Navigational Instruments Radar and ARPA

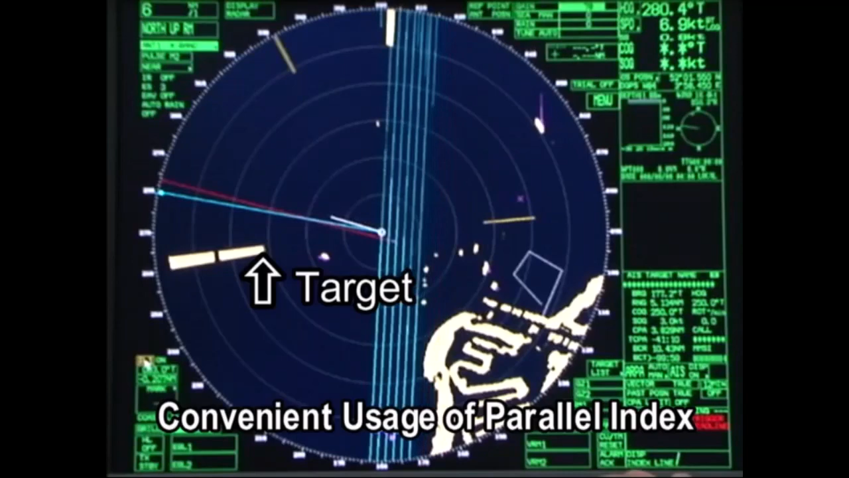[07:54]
Set the line to the heading of own ship using the electronic cursor knob and EBL knob. Use the variable range marker and EBL knob to adjust the parallel line interval and set the line on the target. Whenever the target slips off the parallel index line, the course of own ship should be adjusted.
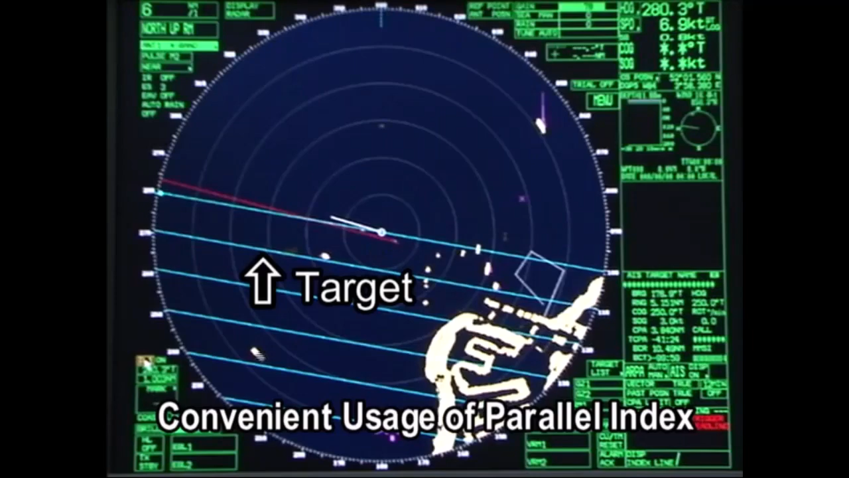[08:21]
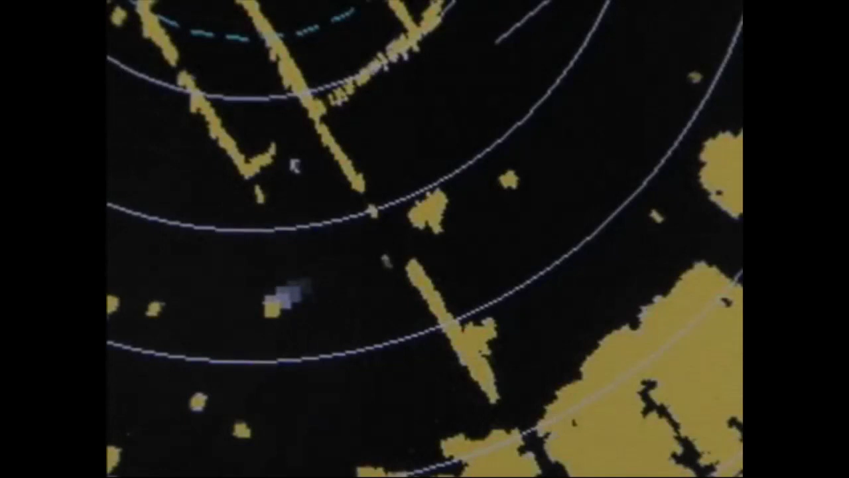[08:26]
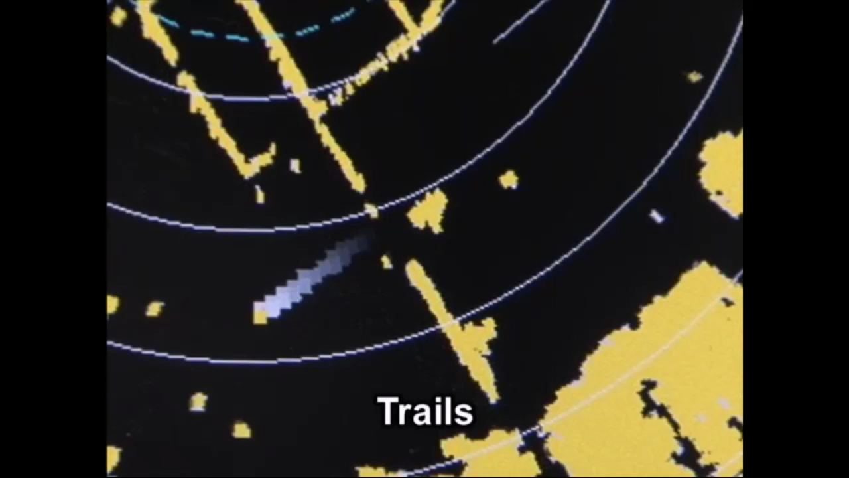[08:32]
The trails length is a record of the past position and speed of the other target ship, which is useful for collision avoidance.
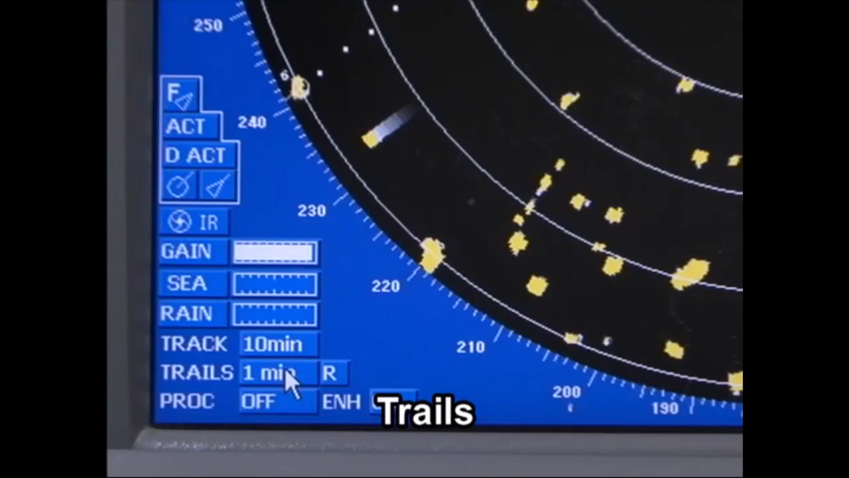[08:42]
Trails length has four settings, from a minimum 0.5 minutes ago to a maximum 6 minutes ago.
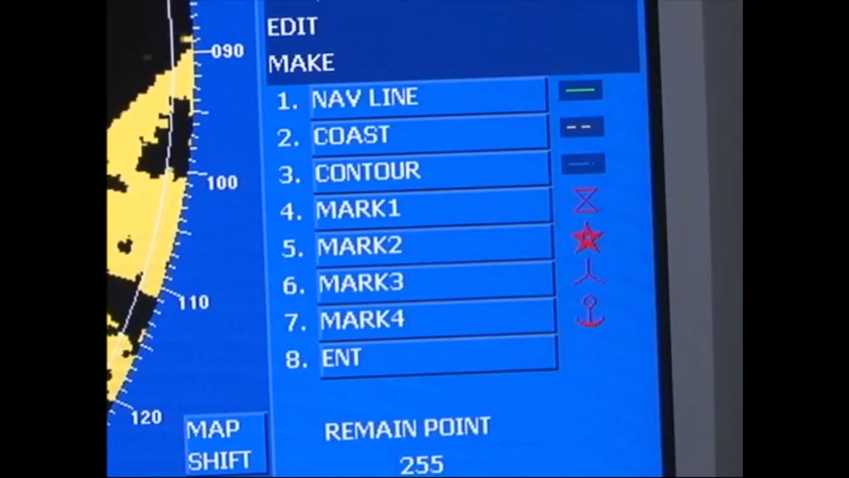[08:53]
Up to 20 marks can be displayed.
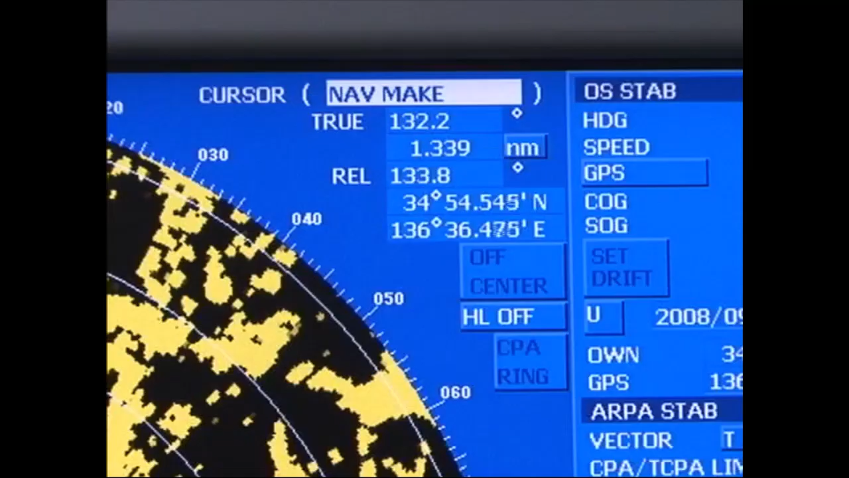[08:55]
Maintaining waypoints with longitude and latitude, marks can be used to indicate anchoring points or course altering points. Picking up a target is done manually. While the vector length shows the target's past speed, it can be changed to a suitable length for easy display depending on the situation. The target's past speed and direction can be checked visually, making it possible to estimate course and degree of collision risk.
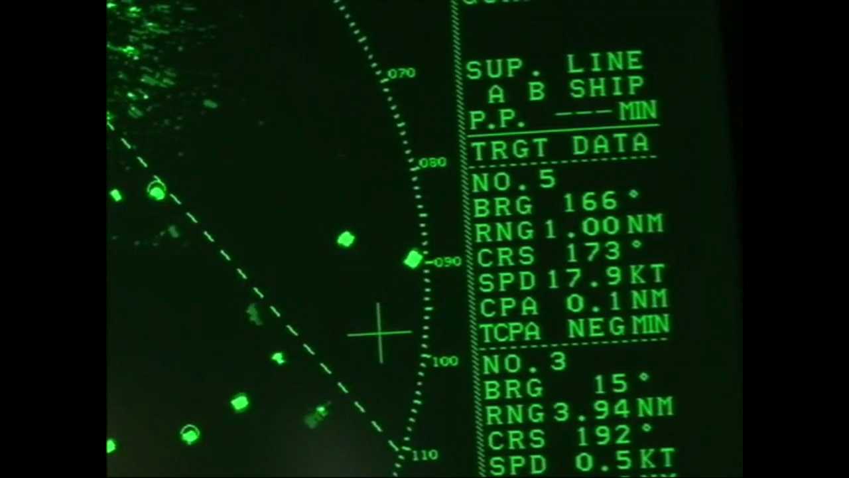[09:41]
ARPA displays the movement, course and speed of targets by radar image analysis to determine the risk of each. It's necessary to use either the relative vector mode or true vector mode from the viewpoints of collision risk estimation and collision avoidance.
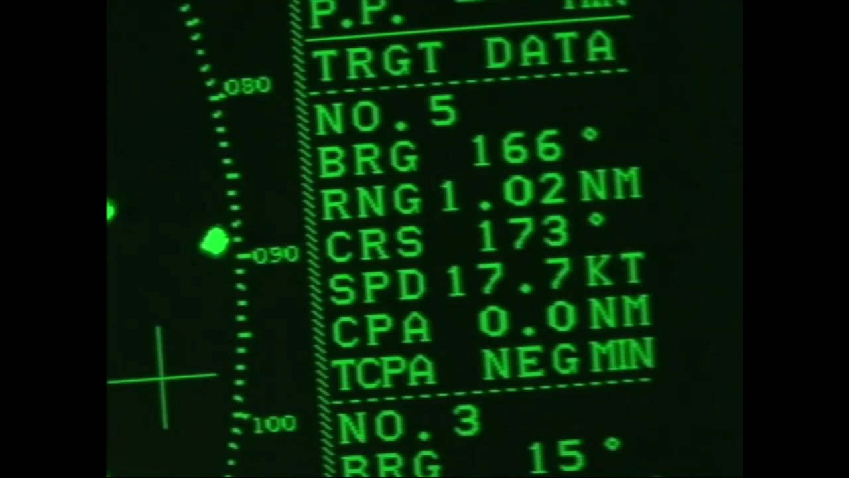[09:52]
The relative vector display mode can be used to find the closest point of approach,
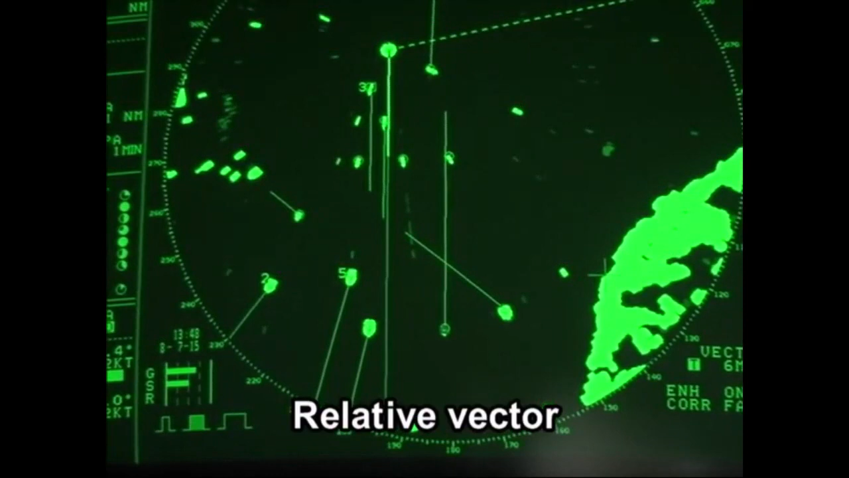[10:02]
CPA, and time of closest point of approach, TCPA. This enables the relative vector display mode to keep
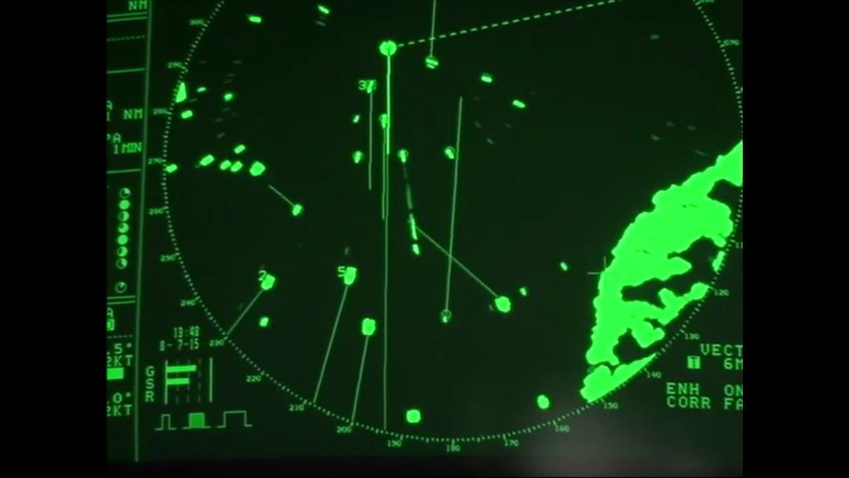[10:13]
under observation all nearby ships that pose a collision danger.
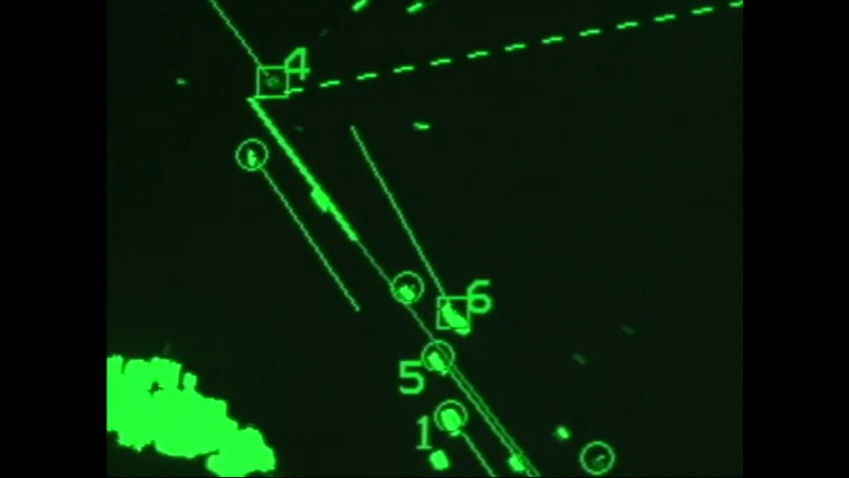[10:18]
The true vector display mode shows the speed and course of targets and the aspect angle between own ship and targets.
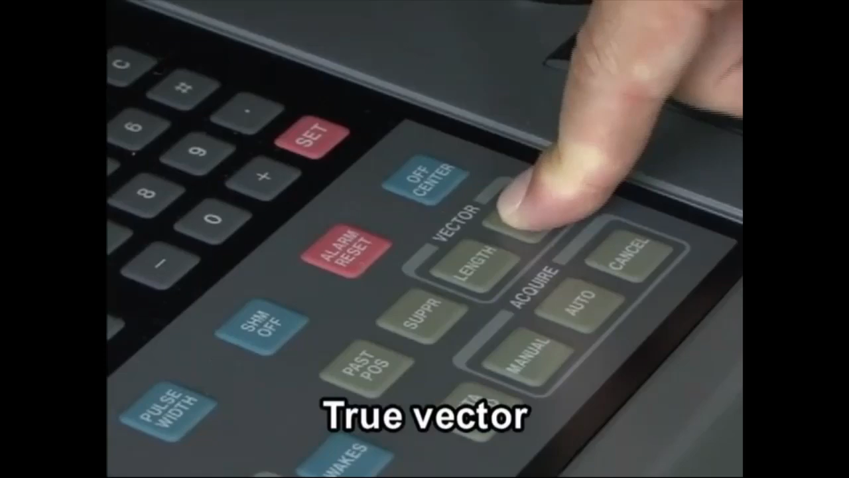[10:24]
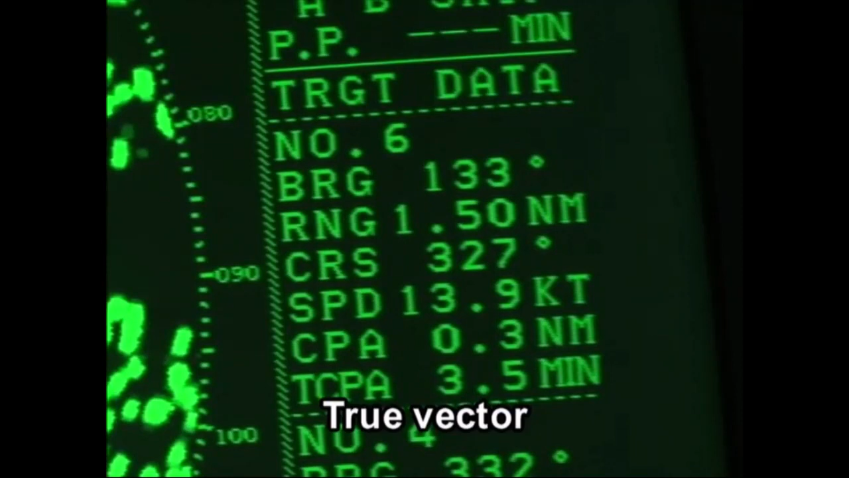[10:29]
As such, it's possible to grasp what's defined by the law for preventing collisions at sea as ships in counter situations.
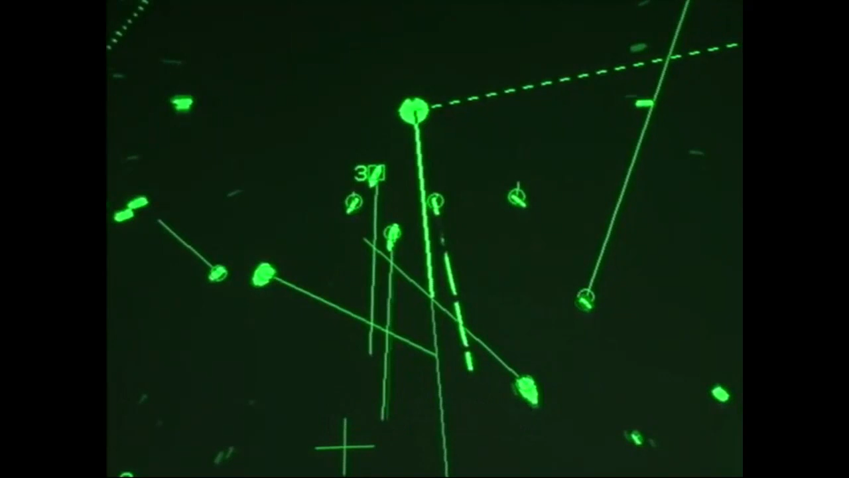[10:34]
The relation between own ship and a crossing vessel, an overtaking vessel, one travelling in the same direction and one approaching. ARPA can capture and track up to 50 targets and display all dangerous situations,
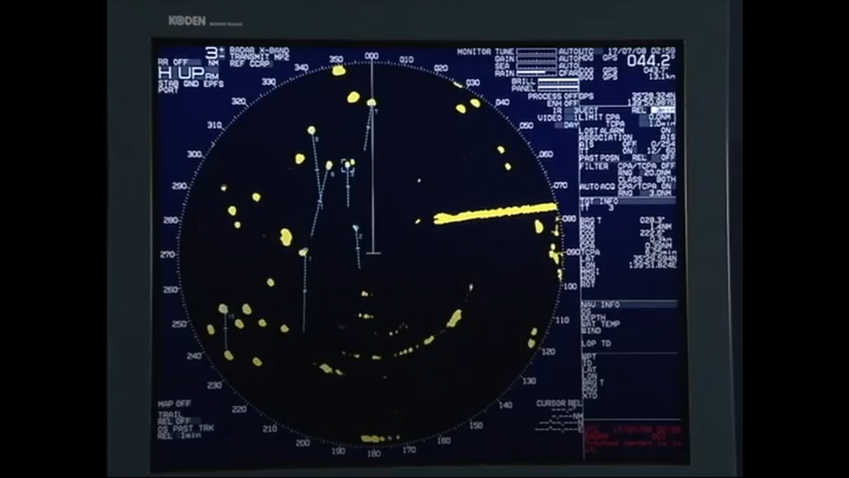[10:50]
displaying each with a symbol and sounding an alarm.
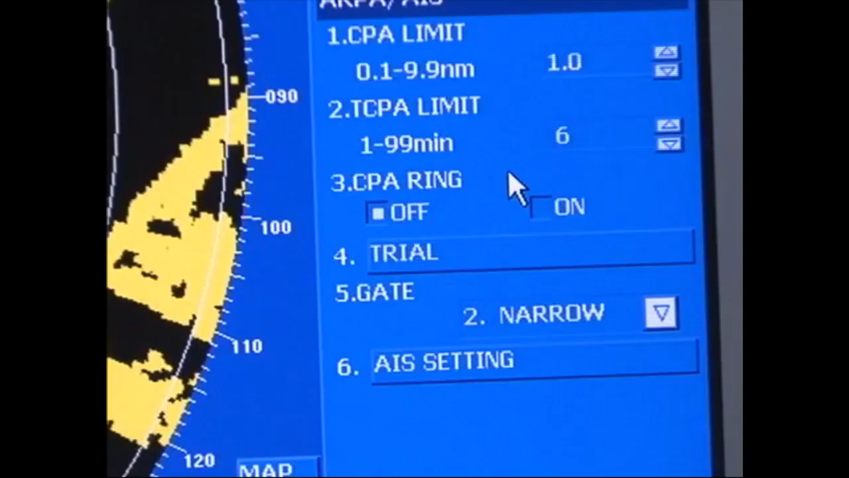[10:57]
ARPA has a trial manoeuvre function.
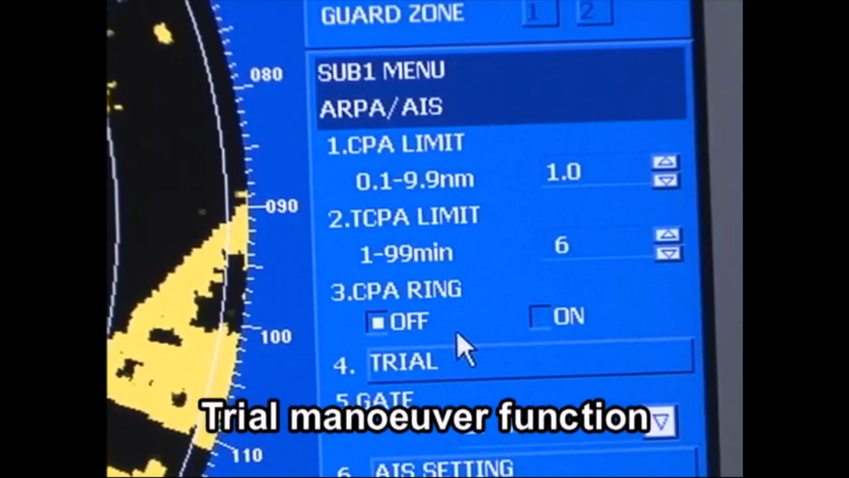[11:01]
When a potential dangerous situation between own ship and other vessels is identified,
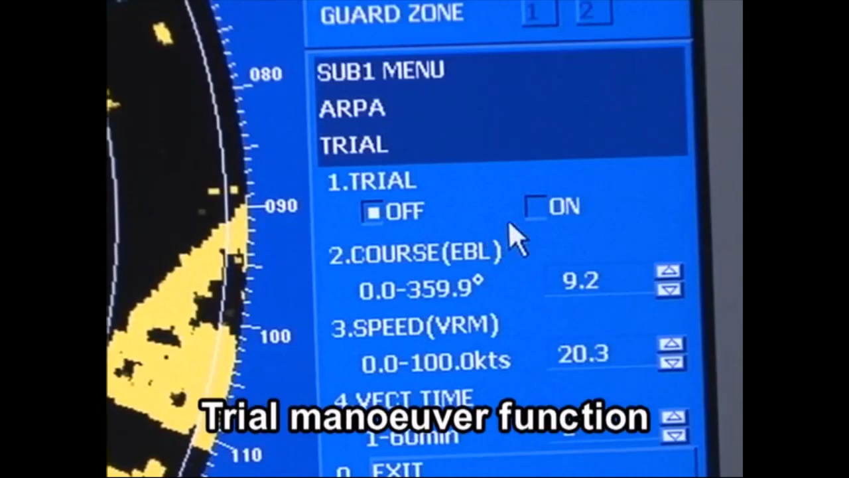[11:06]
ship handling for collision avoidance can be examined using trial manoeuvre.
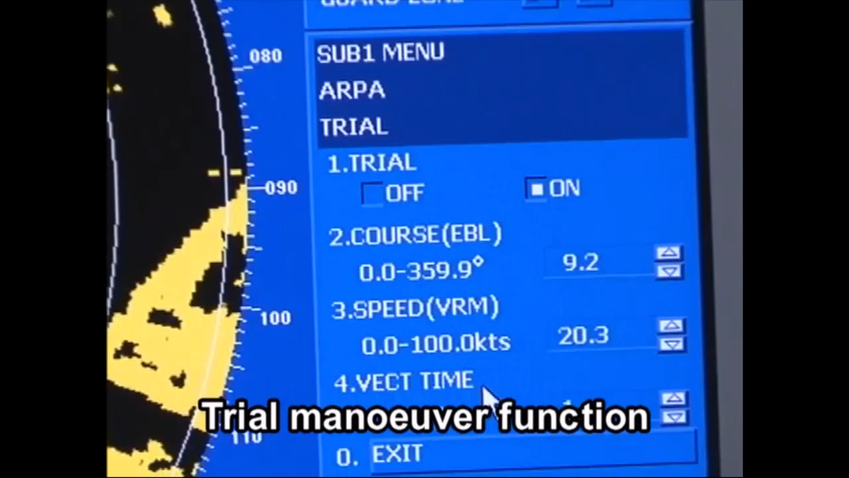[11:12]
It's necessary to include sufficient distance in time in the minimum CPA and TCPA. Initial evasive distance must always be adequate.